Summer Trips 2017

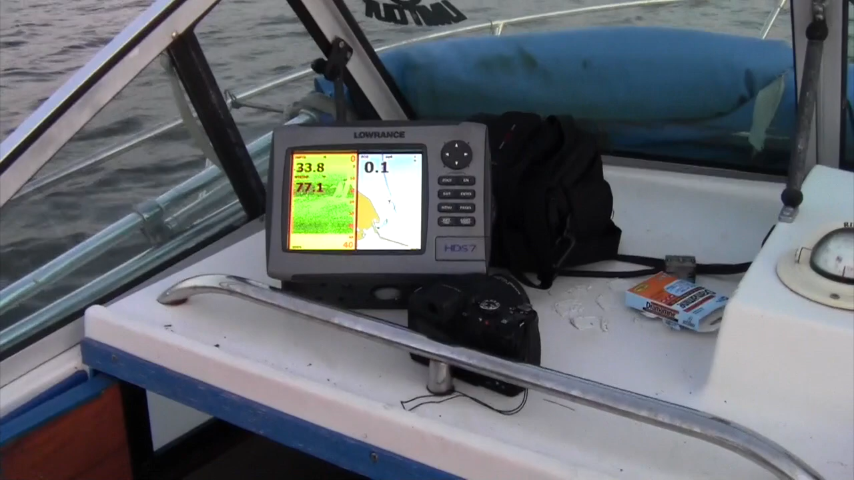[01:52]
We're marking some fish, pretty good fish.
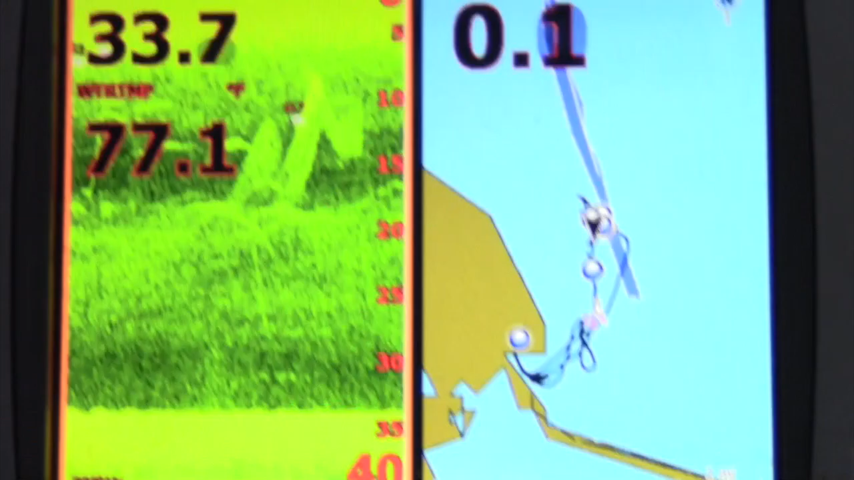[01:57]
Make a liar out of me, nothing's on the screen right now here, they start to show up.
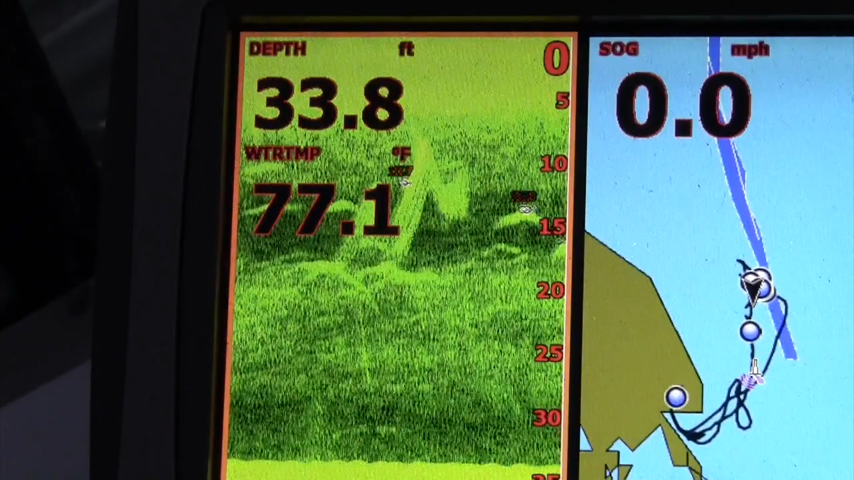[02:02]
On screen: depth 33.8 ft, water 77.1°F, speed 0.0 mph
Anywhere from 5 to 15 feet, we got the whole bay to ourselves.